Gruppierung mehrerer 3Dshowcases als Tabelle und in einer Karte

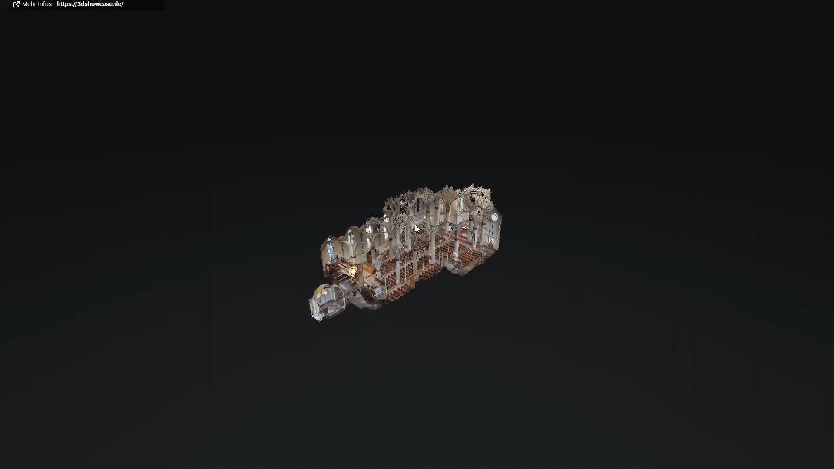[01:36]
Jetzt brauchen Sie nur noch auf den schwarzen Button zu klicken und das gewünschte
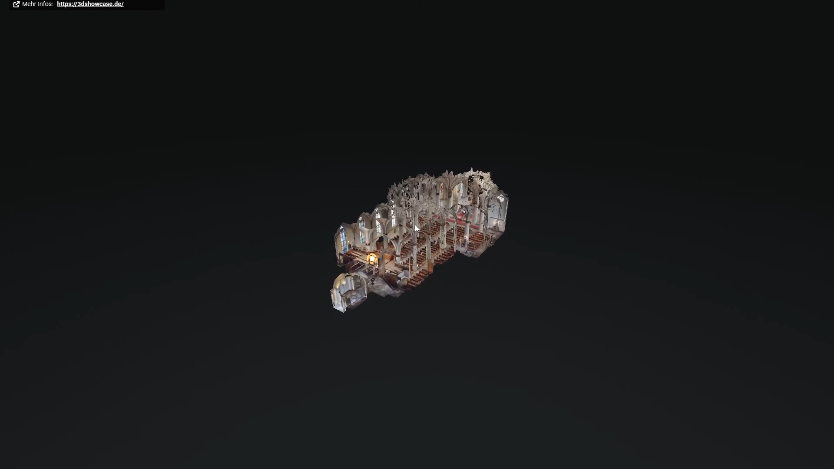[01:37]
3D-Showcase wird in einem zweiten Browserfenster geöffnet.
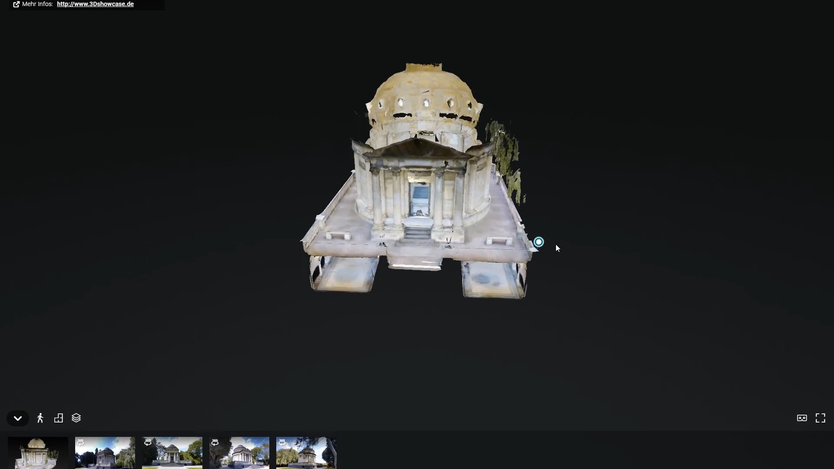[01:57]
tabellarischen Darstellung aus dem ersten Beispiel und einer Kartendarstellung möglich.